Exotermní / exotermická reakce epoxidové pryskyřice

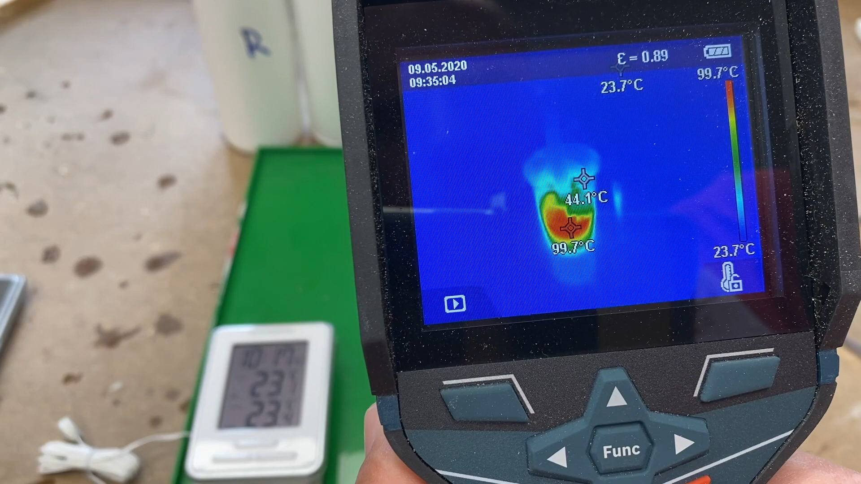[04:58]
On screen: spot 44.1°C, max 99.7°C, min 23.7°C, scale top 99.7°C, scale bottom 23.7°C
Jsme přes 100 stupňů. Kalímek s pomalým epoxidem stále drží teplotu kolem 23 stupňů.
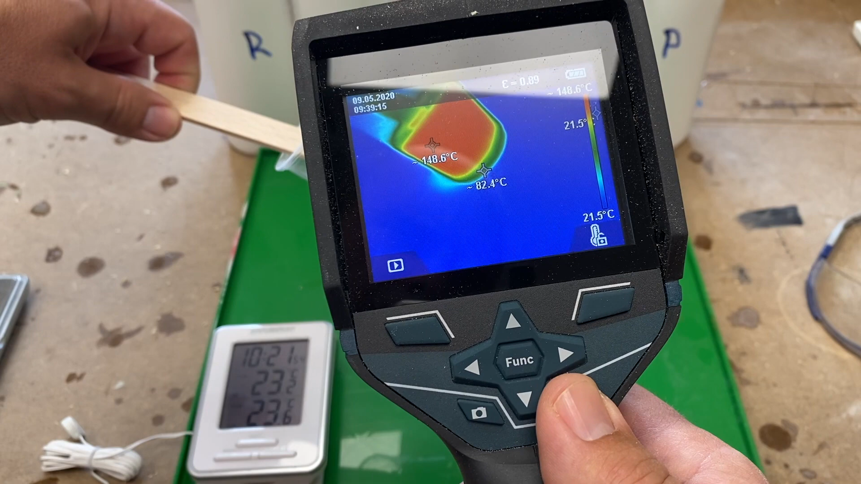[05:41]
On screen: max 148.6°C, scale bottom 21.5°C
že v současné době samotnej kalímek a epoxid má kolem 150 stupňů.
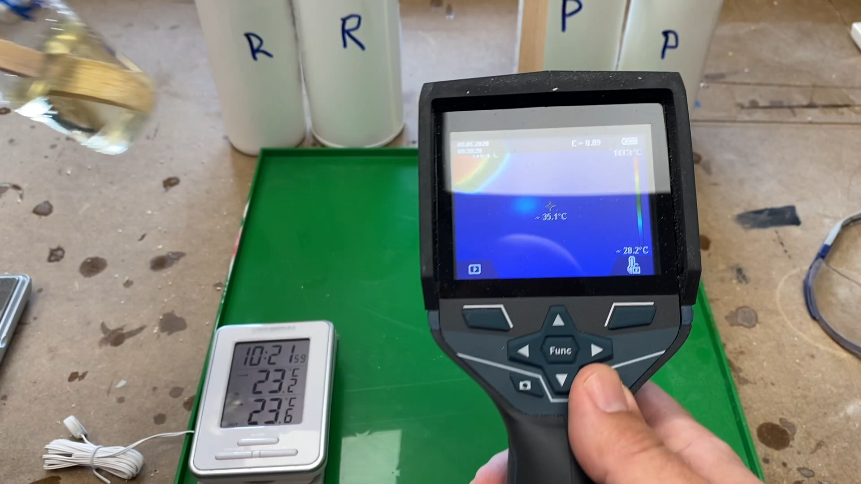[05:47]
On screen: spot 35.1°C, scale bottom 28.2°C
Takže opravdu nepodceňovat, protože při množství, které odliváte, to není úplná sranda a mohly být znětnou problémy.
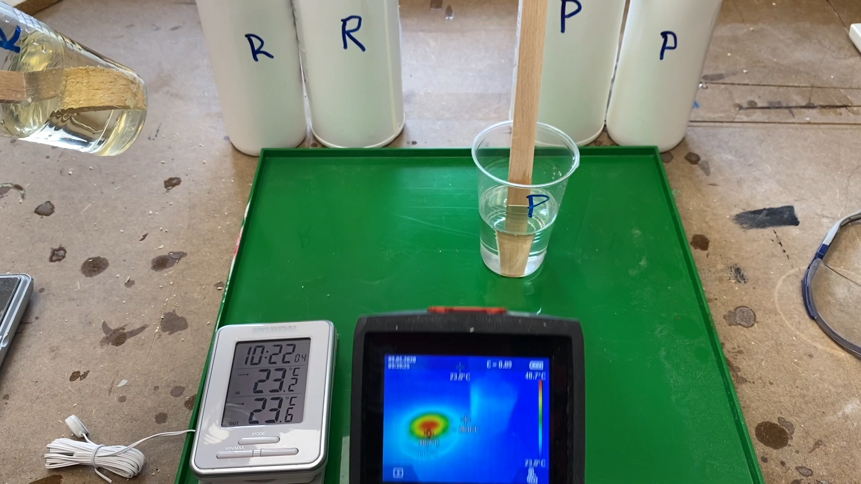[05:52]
Tak vidíte, podle termokamery, jak si kalímek vyhřál tu plochu, na který to bylo umístěné.
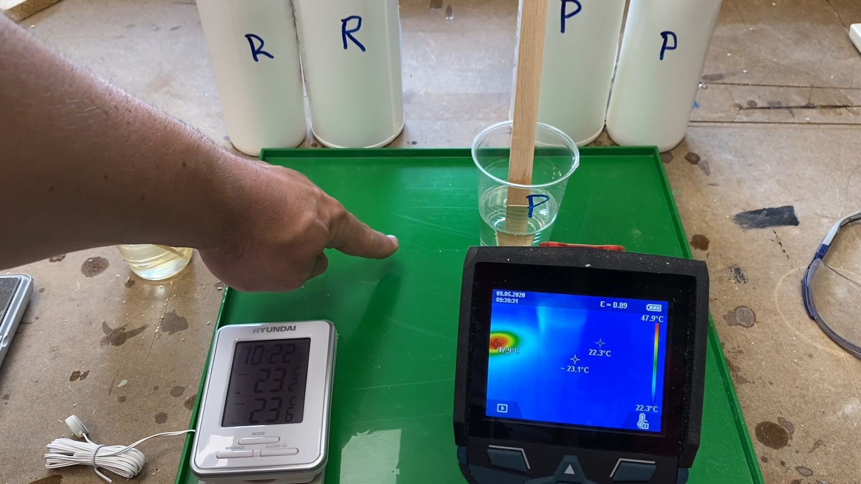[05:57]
On screen: scale top 47.9°C, scale bottom 22.3°C
Ten plasto zkroutilo. Takže zase pro představu, když budete mít nějakou formu,